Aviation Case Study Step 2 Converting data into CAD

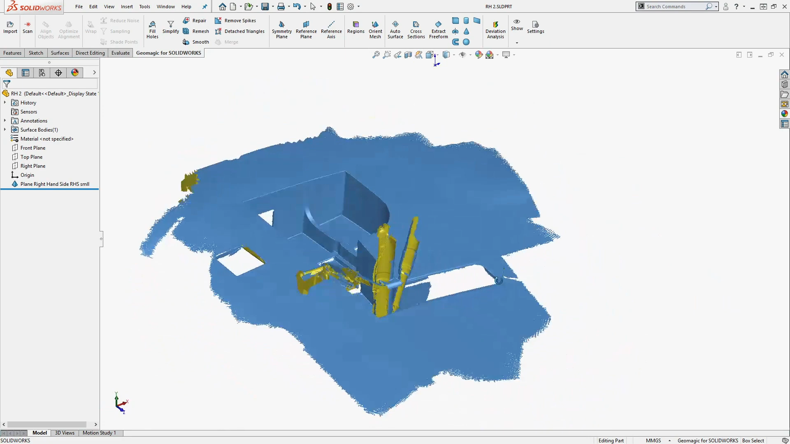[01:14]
Once I have a model, I can pass it to our additive manufacturing team for them to 3D print the final flight-ready part.
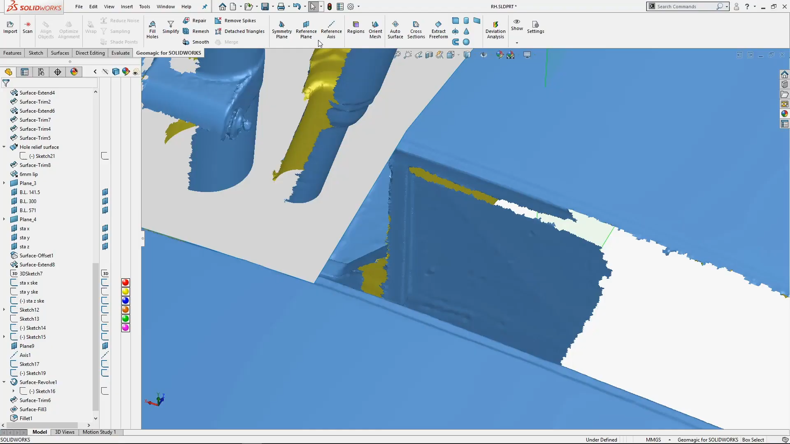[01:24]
With Geomagic for SOLIDWORKS plugin, I can extract simple features such as the flat walls of the landing gear housing to ensure that I have an accurate fit for my final part.
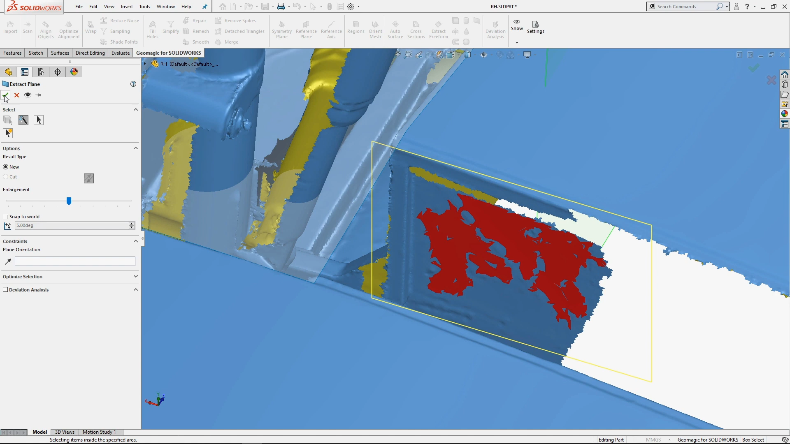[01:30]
More importantly, I'll extract the complex surface which represents the underside of the wing.
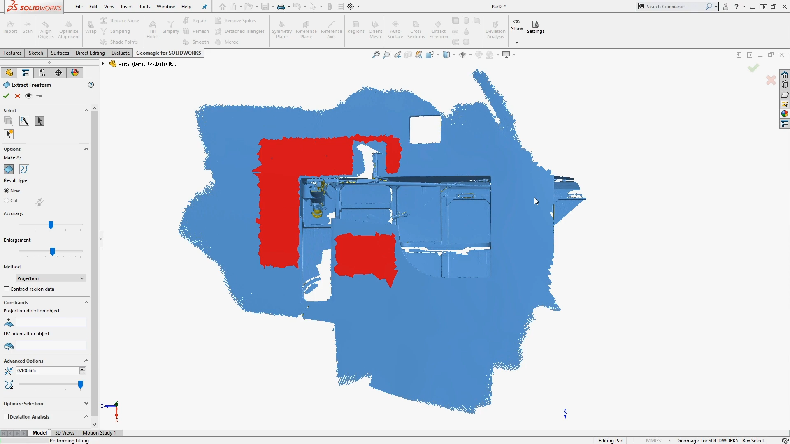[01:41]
Combining and trimming all the extracted surfaces together gives me a surface to use for the exterior of the gear doors.
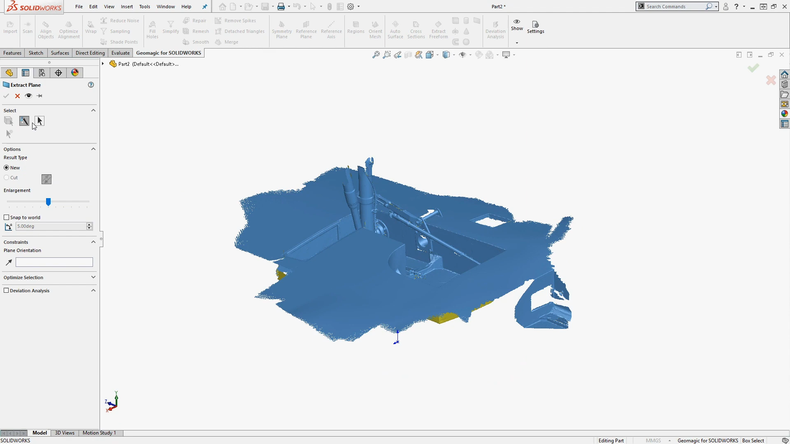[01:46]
However, this is when I notice that the door needs to have extra clearance in a few places where the landing gear is retracted.
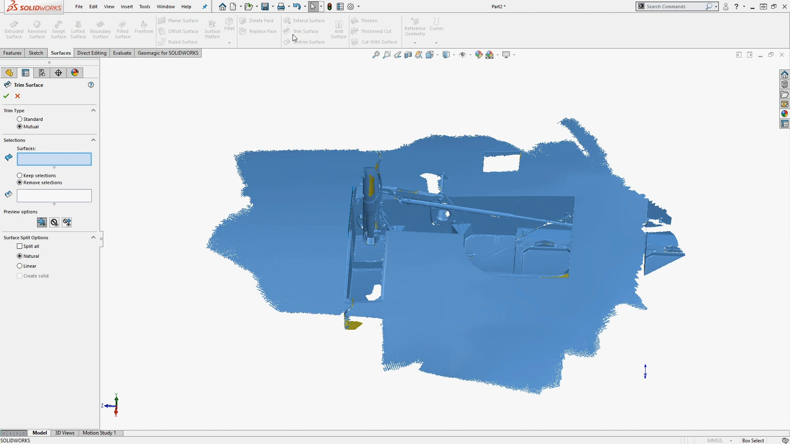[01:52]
With a small amount of surface modeling,
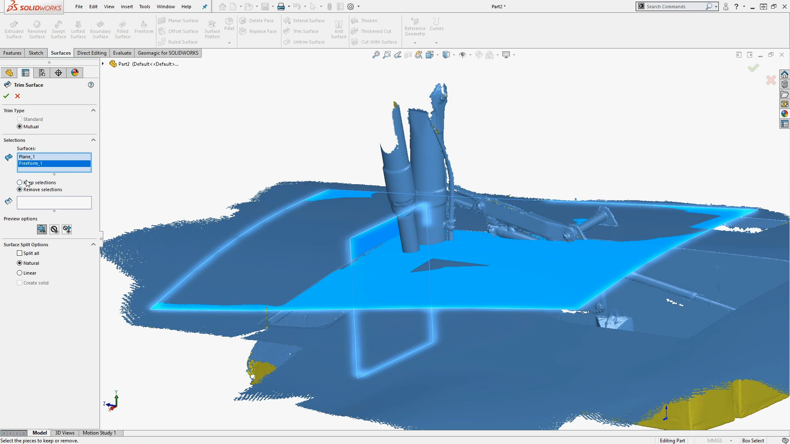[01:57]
the space for the wheel is added to the surface pulled from scanning and a relief hole is created for the pivot mechanism. Geomagic is a great option for this project because it lets us use the existing plane geometry that's there,
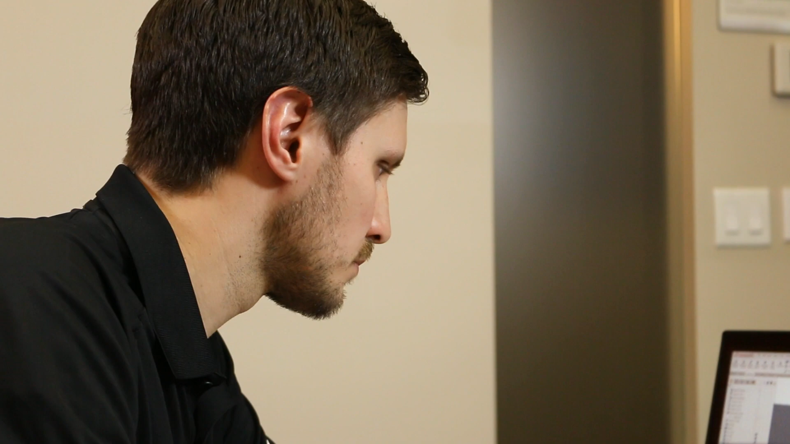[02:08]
especially being a hand-built plane means that it could have slight variations
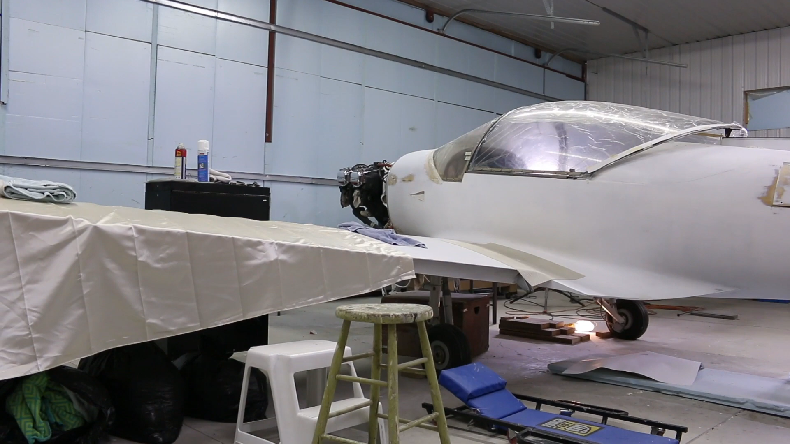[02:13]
and Geomagic is able to take that geometry and we can use it to help
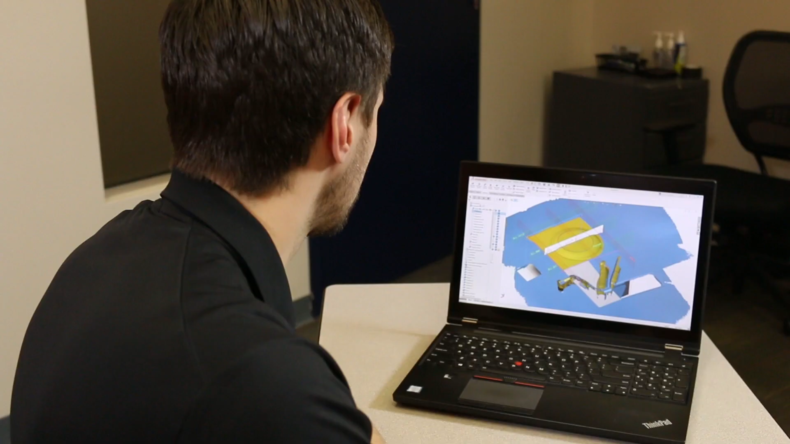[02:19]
with the design in SOLIDWORKS and make sure that it's actually the right fit and it's
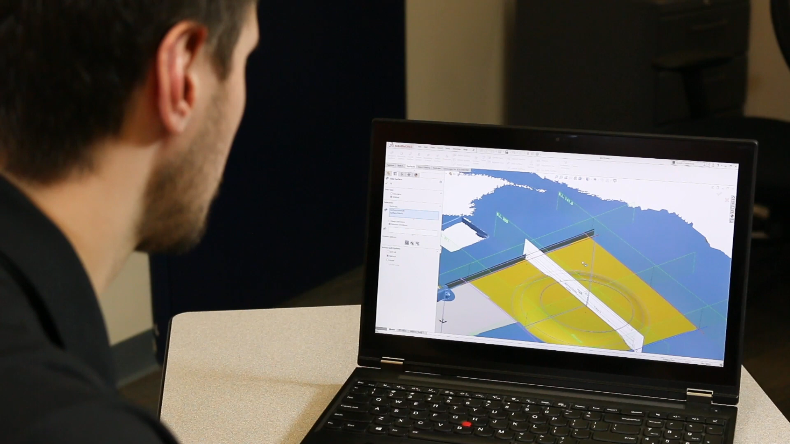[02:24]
going to be the right surfaces once we've printed the part. Now that the exterior surface of the gear door is defined,
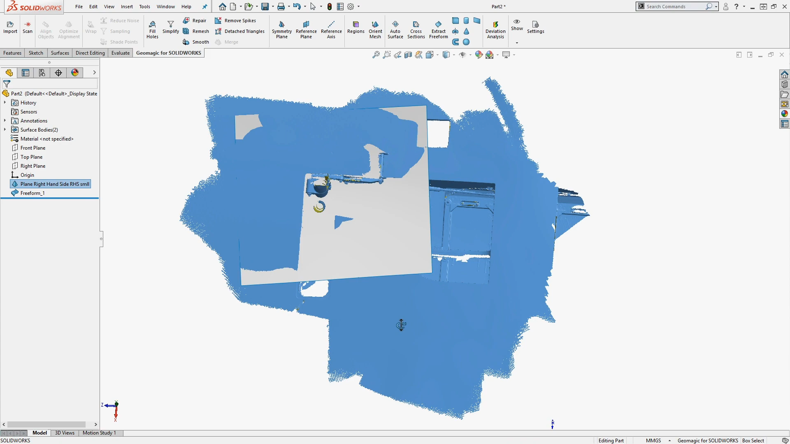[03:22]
So with this project actually a couple of times, I pulled out the surfaces that I thought I would need, started doing some work and realized I needed some more.
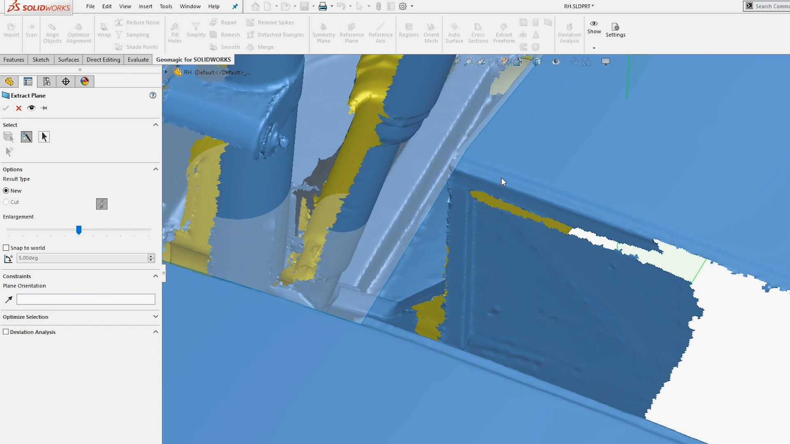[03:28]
So it's just simply navigating over to a different tab, pulling out the additional surfaces you need.
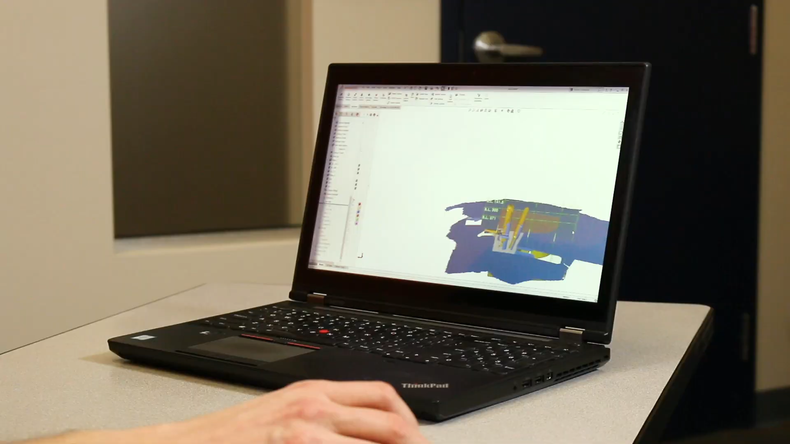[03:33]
They end up in the feature tree and then you can go back to surface designing. So it's a very seamless transition and you can go back and forth. You don't have to keep exporting or importing different things.